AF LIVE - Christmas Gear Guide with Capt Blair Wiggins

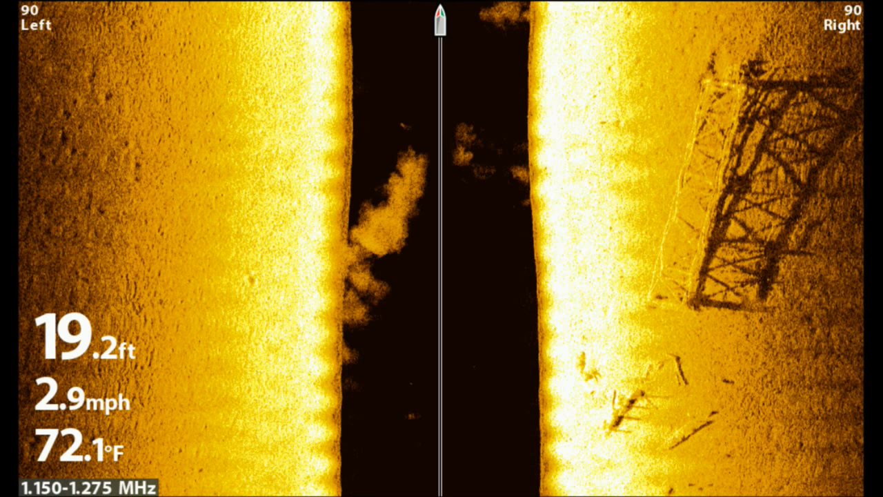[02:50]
On screen: depth 19.2 ft, water 72.1°F, speed 2.9 mph
When you took me out to the Skyway, you could see each rock. Oh, yeah. You can see. I mean, it's unbelievable, the mega imaging. What can I say? Compared to what's out there, you know, in the competitor markets out there, you cannot believe what this shows. The first time I was using, I came across, we went through the Skyway, and I saw a little peak sitting up, and there was fish around it.